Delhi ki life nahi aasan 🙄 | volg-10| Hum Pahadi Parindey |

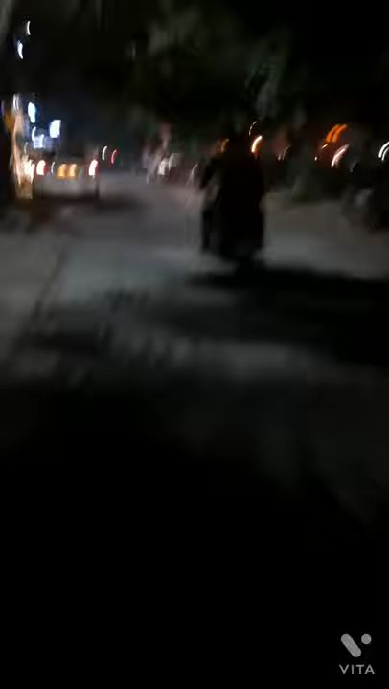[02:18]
तो मैं बोल भी दिए घर जाके मिलूंगी बट यार बहुत ही अंदेरा हो रहा